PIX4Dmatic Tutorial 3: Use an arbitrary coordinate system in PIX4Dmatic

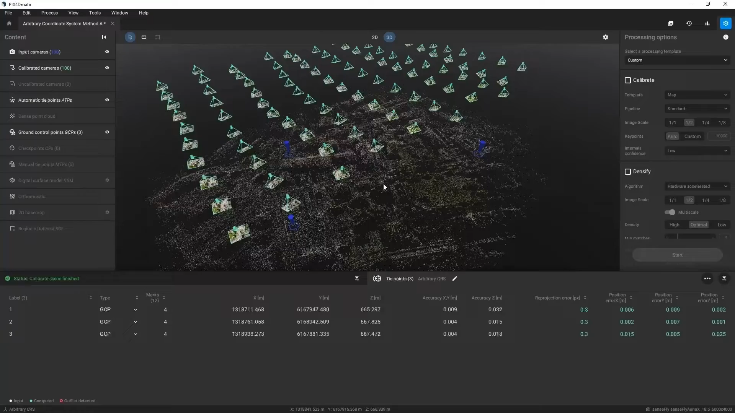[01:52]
You can reference the pins on the map and compare to the images you collected to help locate each GCP.
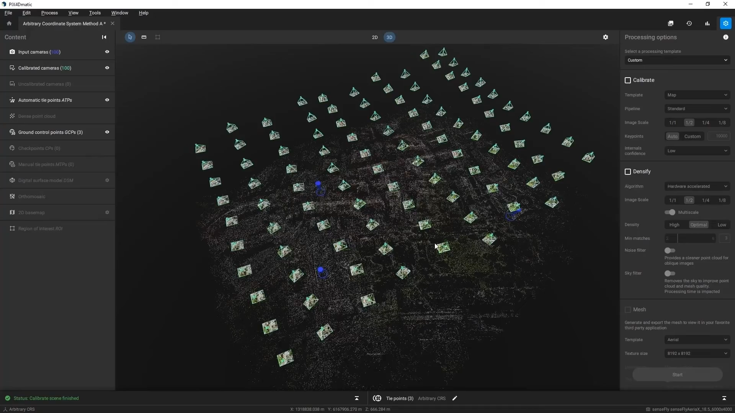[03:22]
By first calibrating the project, the Run Auto GCP algorithm is enabled,
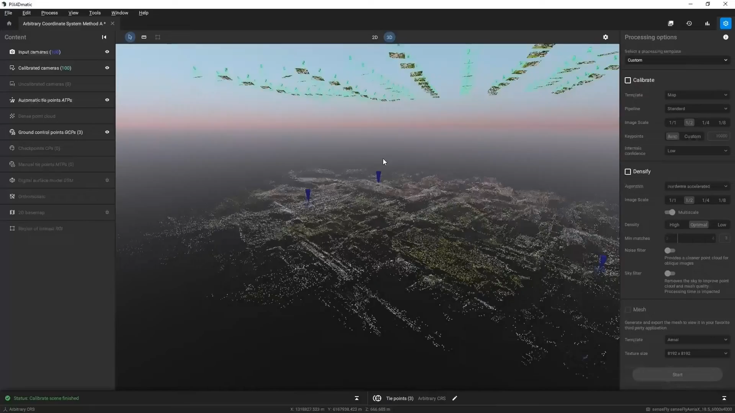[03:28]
which can additionally speed up the marking of GCPs.